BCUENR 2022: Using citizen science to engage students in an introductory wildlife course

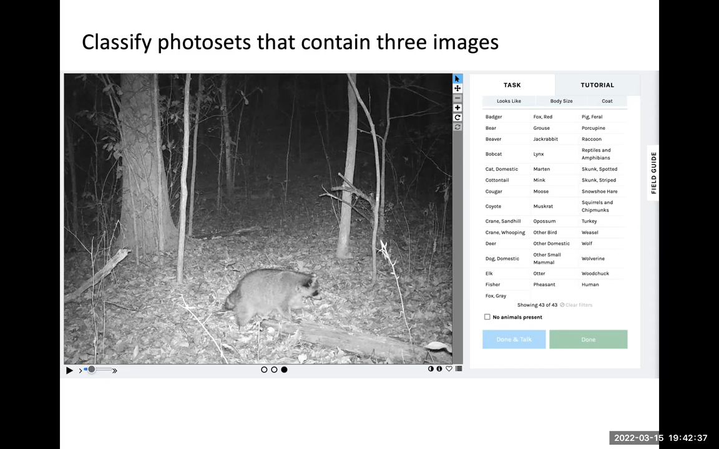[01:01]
This is what the classify page looks like. On the left is pictured one of the three images from this particular photo set. You can toggle among the three photos simply by clicking on the buttons underneath the photo. The requirement for each classification is to identify the species present in the photos and to record specific types of information addressed in questions. This photo shows a raccoon.
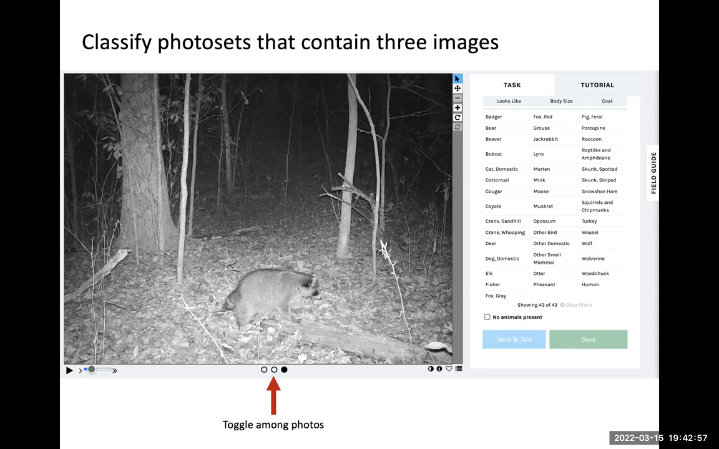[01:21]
The student would click on the raccoon in the species list on the right, which then advances to the next page. There they would answer a couple questions in this particular example right here. After answering the questions, the student clicks on identify and then the done button to move on to the next photo set.
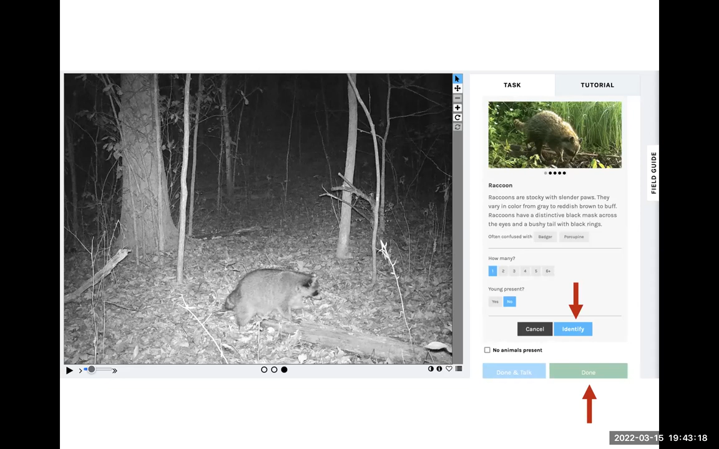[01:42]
However, before clicking on the done button, the student saves the photo set to a collection folder, which they set up in advance. I require students to save a minimum of 60 photo sets to their collection. Each of those photo sets will then have some data that they extract from it.
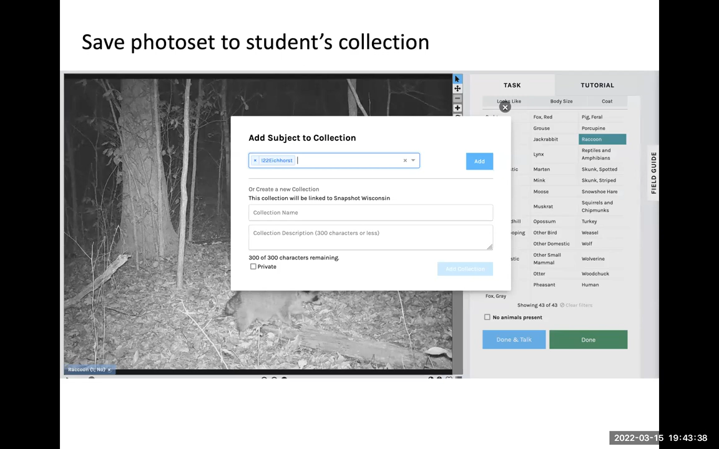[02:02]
Because all the student collections are publicly visible, it allows me to check each student's progress as they are doing their classifications.